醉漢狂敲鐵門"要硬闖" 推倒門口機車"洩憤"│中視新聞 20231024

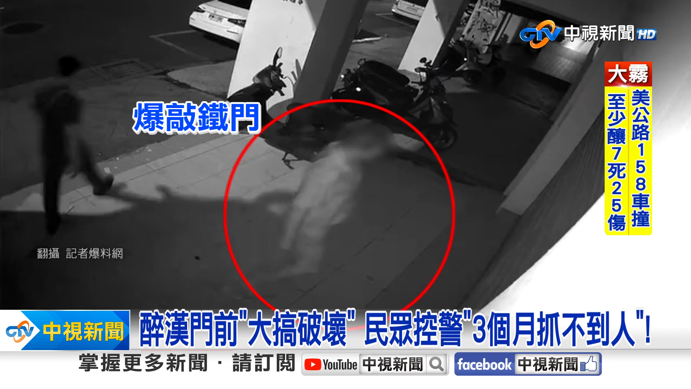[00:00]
狂扎铁门拳头猛锤男子边打边吼吓死路人闯不进去拿门口机车出气狂折后照镜不断整台车掀翻重摔地眼睛一瞥旁边还有无辜机车继续搞破坏脱血醉汉在北市复兴南路一段作